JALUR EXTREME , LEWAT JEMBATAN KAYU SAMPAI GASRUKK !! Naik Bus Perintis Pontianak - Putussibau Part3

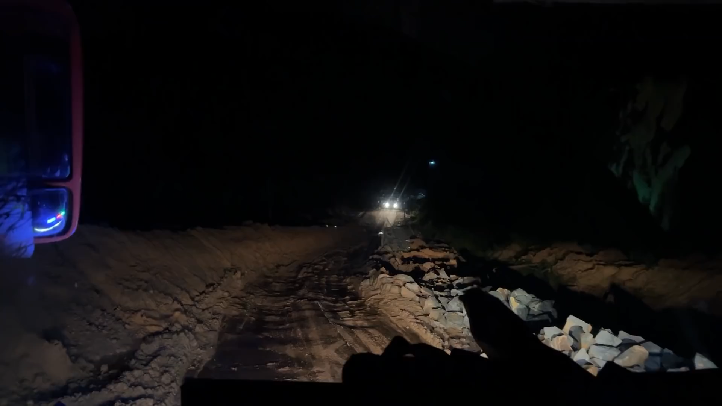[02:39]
jalanan naik turun gunung dan tentunya jalannya juga lumayan sempit. Dan kita nanti juga bakalan melewati beberapa jembatan kayu gitu.
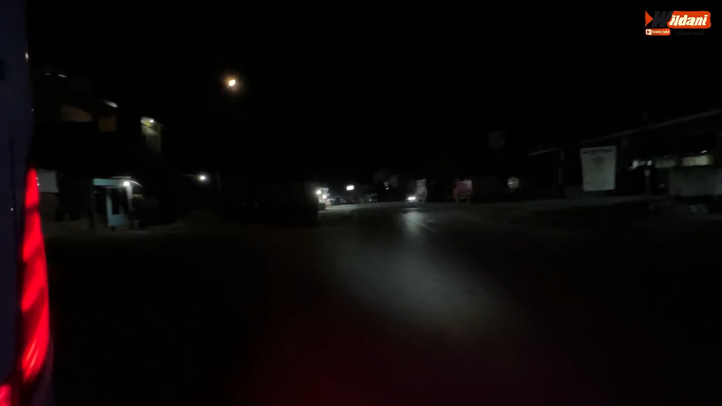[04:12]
Oh, itu ada pom bensin juga, coba.
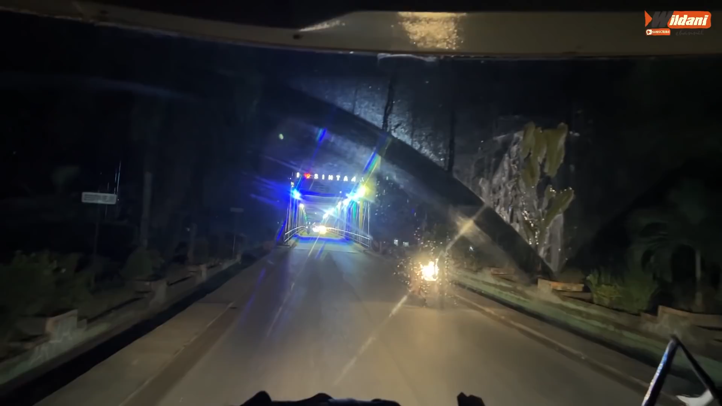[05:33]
Iya. Ini berarti sungainya yang sungai Kapuas juga ya?
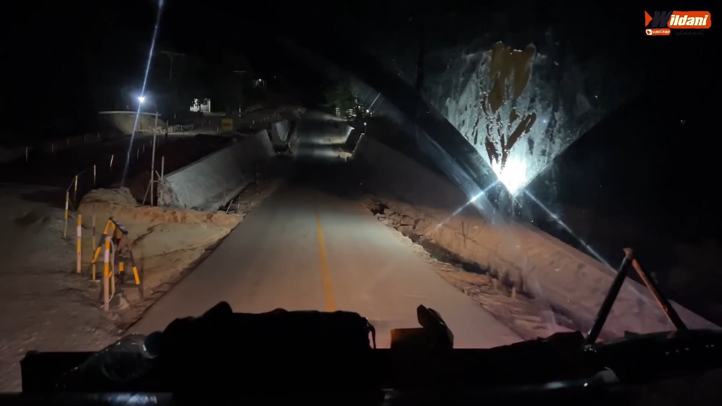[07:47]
Banjirnya setinggi pondasi ini. Nah, oh. Sini, setinggi pondasi ini. Bayangin kalau bis lewat sini.
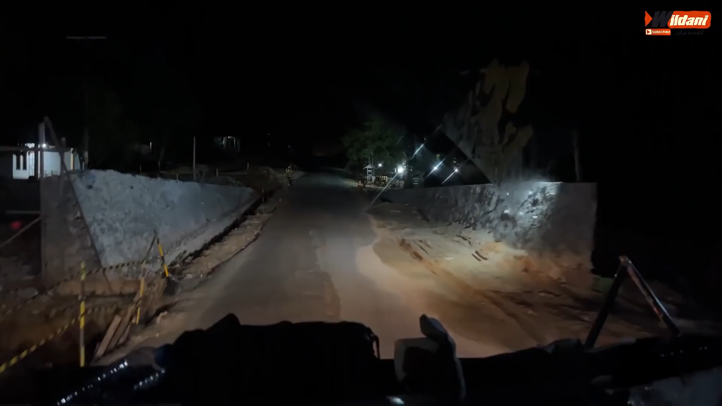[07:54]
Wah. Mendelep. Kelelep bisnya. Ya.
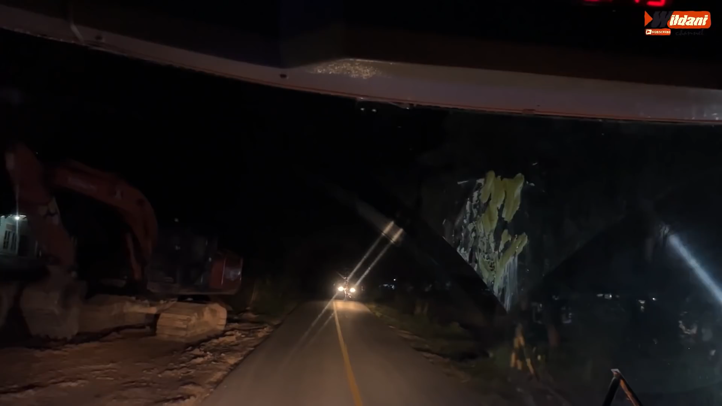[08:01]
Kalau yang kecil-kecil itu udah dimodif semua.
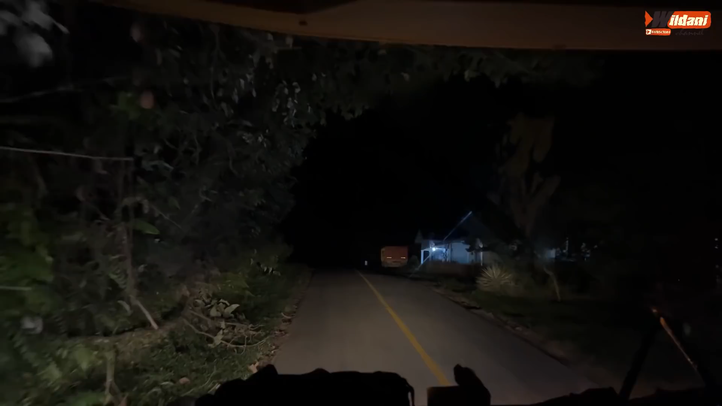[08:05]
Jalannya juga lumayan sempit sih, Pak. Mobil kecil ya kalau mau selisih itu.
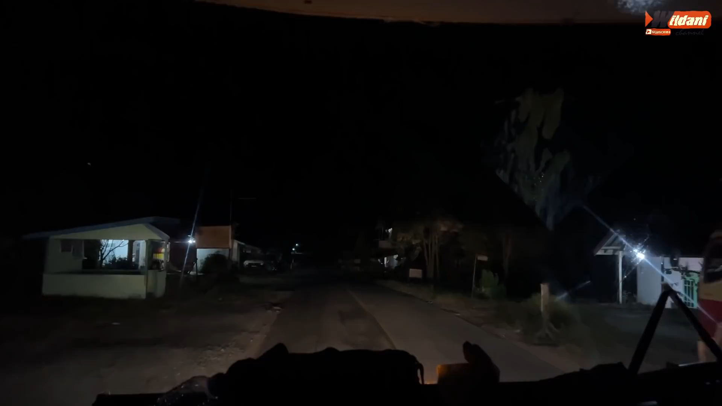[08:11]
Tipis-tipis untung lo. Wah, jalannya meliuk-liuk, Pak.